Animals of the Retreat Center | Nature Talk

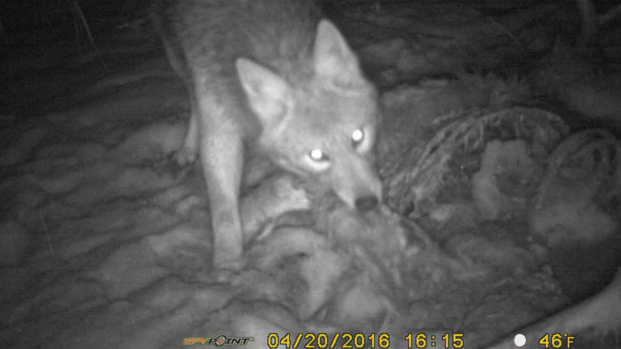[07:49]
And then there was also a coyote that was coming and feasting on this deer carcass. So we do have plenty of deer around here as well.